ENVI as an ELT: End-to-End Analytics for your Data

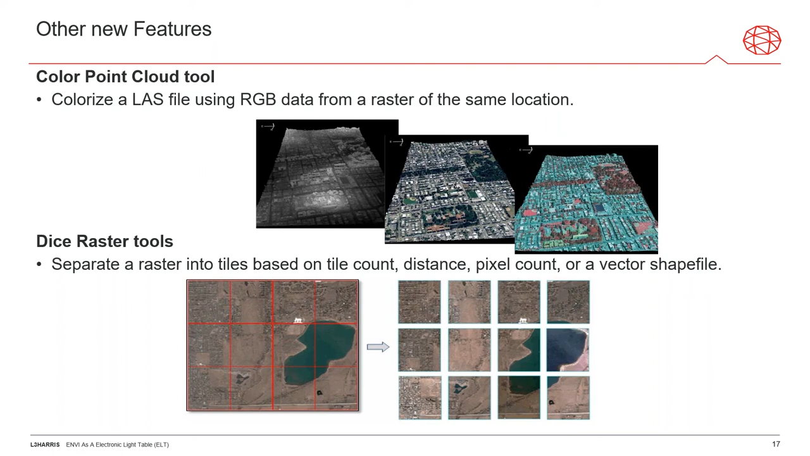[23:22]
at least in in this this ratio uh the ability to dice rasters up so we have a large data set multiple ways from pencil count to a vector shape file you can dice that up separate up the work bring that back together the ability to create contour lines um it seems simple but
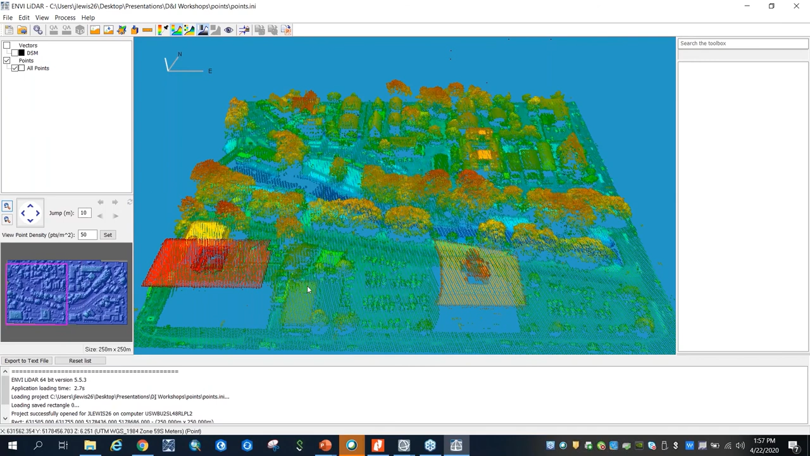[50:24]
did it take to load um you know i can do some bases i can move around i can change how i visualize it so i can color by classification that automatically happens so without a envy feature extraction license you are able to view data it creates the dsm and you can do the classification in addition to being able to do classification you must have the envy feature extraction license which also gives you the ability to
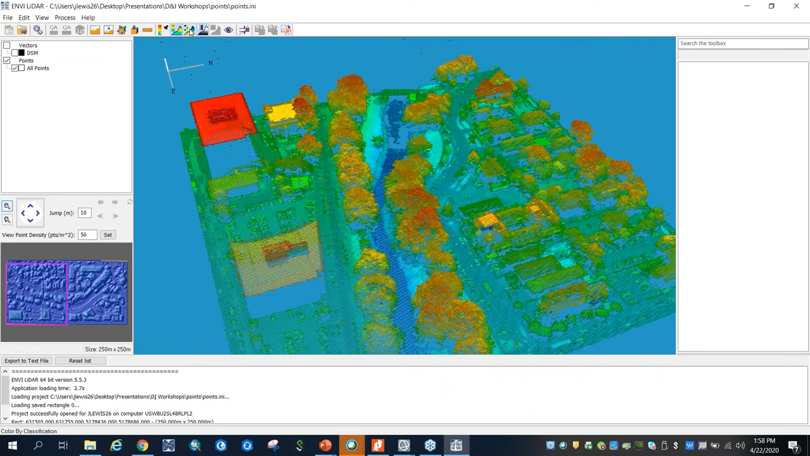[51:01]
do raster based feature extract so now you kind of get a little bit more for bang for your buck uh because before they were two separate licenses but now it's all kind of under that one but envy lidar self installs it's just in the software really easy to process data three tabs um i don't think i've used a lidar tool that was easier um it is not so much necessarily for um doing
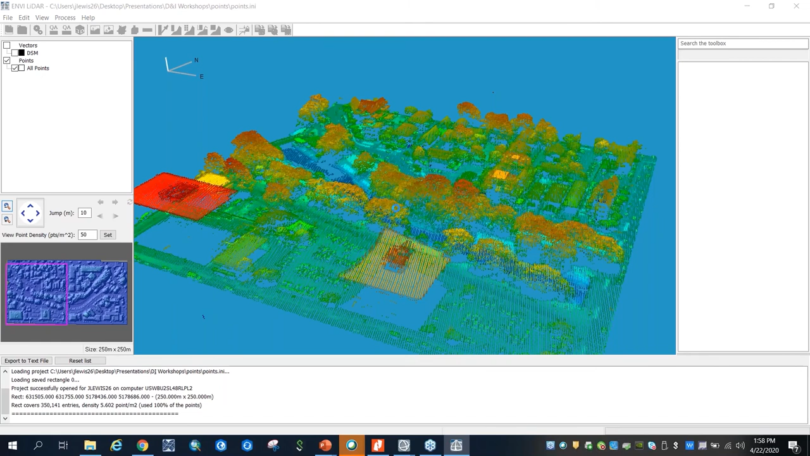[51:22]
lidar analytics as much as it is for doing more of your lidar product creation so dim dsm ortho photo based off either rgb values or intensity values uh creating 3d buildings that you get either as a shape file or as collado models so a lot of different things the cool part is you can also change out what coordinate system you use so sometimes
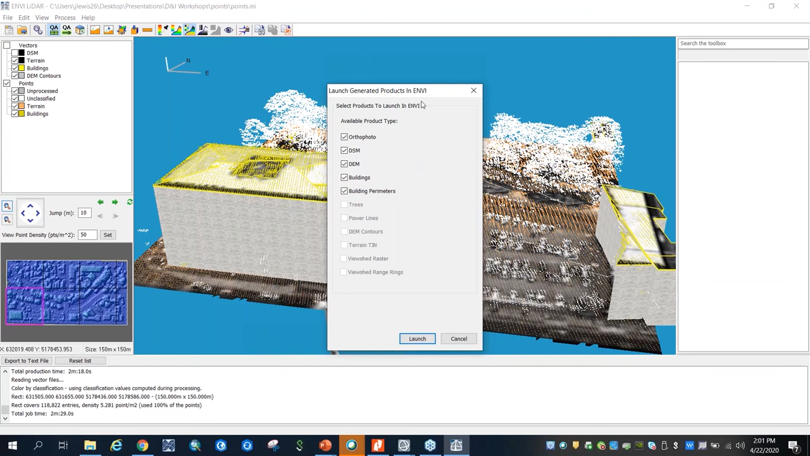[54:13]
with a slider i have 3d view shed analysis i can put range rings and you can mincerate so a lot of different things you can do within here so let's quickly take a look at putting these into envy
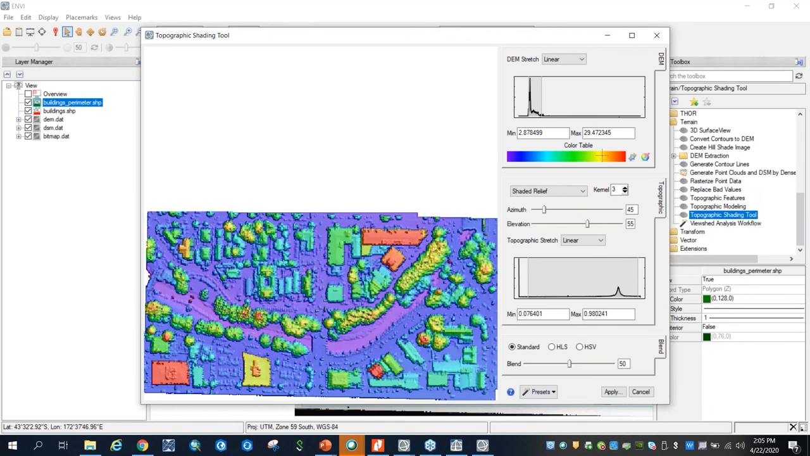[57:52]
able to go in and do things like create my shader relief play with elevation change color ramps all in one interface so again it's all about that electronic elect table manipulating my data all in one interface